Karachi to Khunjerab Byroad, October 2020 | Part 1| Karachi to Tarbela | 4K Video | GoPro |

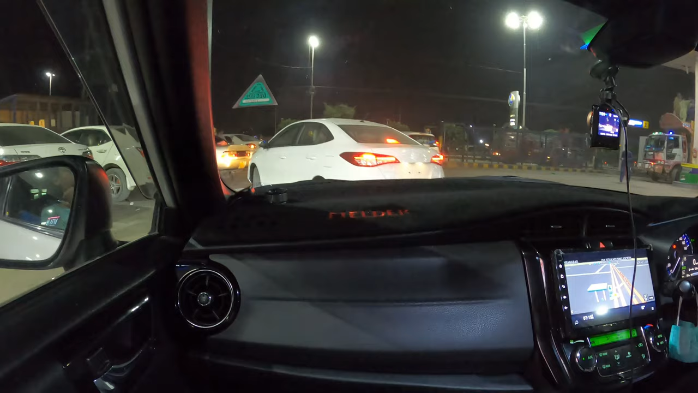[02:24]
ये व्यूअर्स, हमने शराबगोट से पेट्रोल डाला है
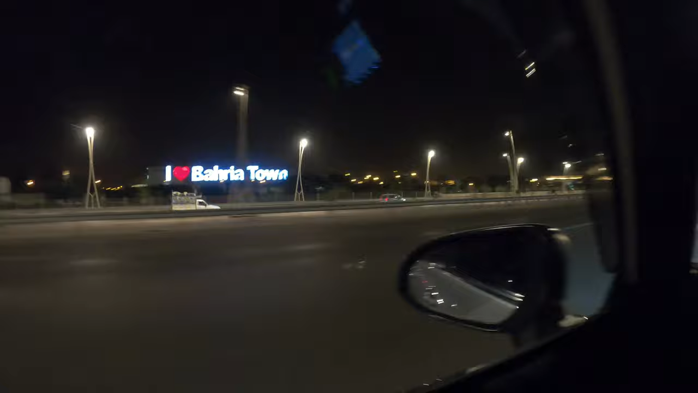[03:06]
ये है जी कराची का बहरिया टाउन।
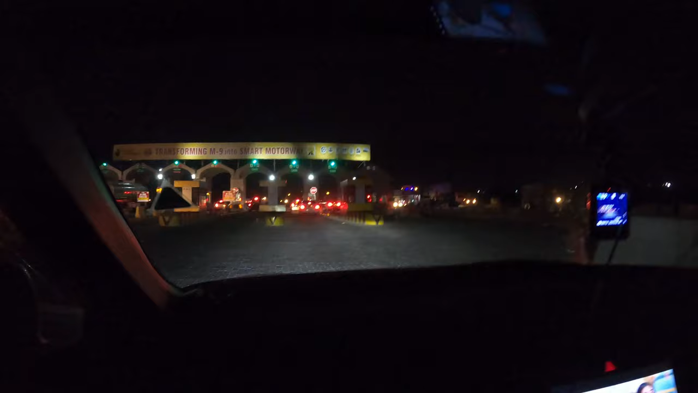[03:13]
अच्छा जी व्यूअर्स, अभी हम ये तकरीबन 1 घंटा के बाद, अभी 8:30 बज रहे हैं, और अभी हम लोग ये हैदराबाद के मोटरवे टोल प्लाजा पे पहुंच चुके हैं।
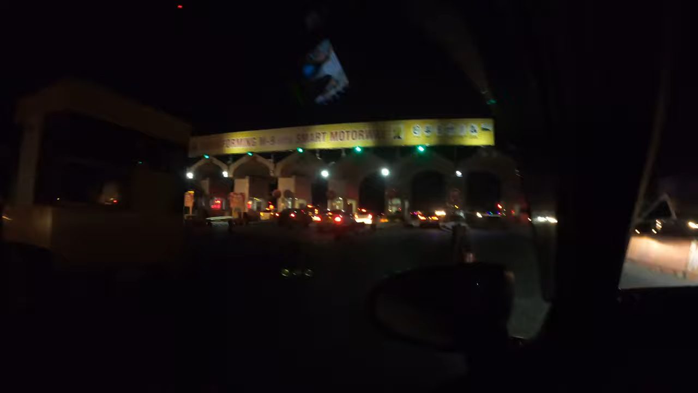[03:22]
अब इसके बाद हम नेशनल हाईवे पे सफ़र करेंगे।
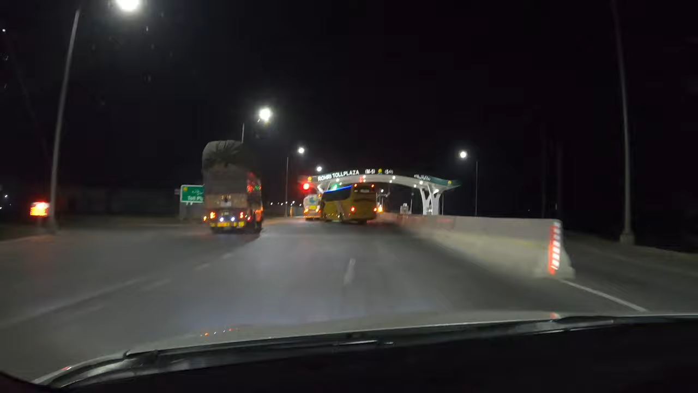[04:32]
उसके बाद अब जो है हम ये रोड M5 टोल प्लाजा से एंटर होने लगे और सखर मुल्तान मोटरवे चढ़ने लगे।
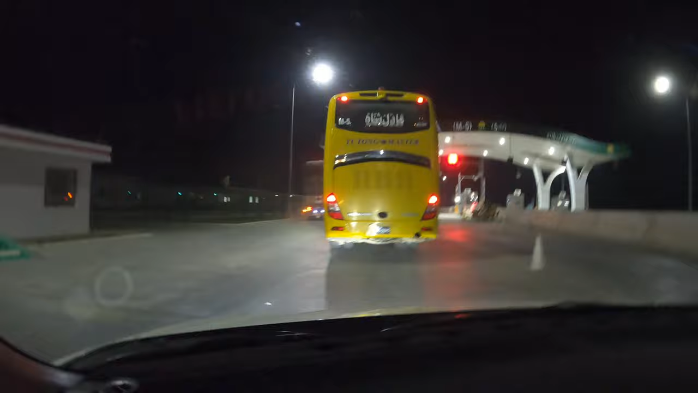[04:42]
तो अभी आप हमारे साथ रहिएगा। तो अभी हम ये मोटरवे चढ़ने लगे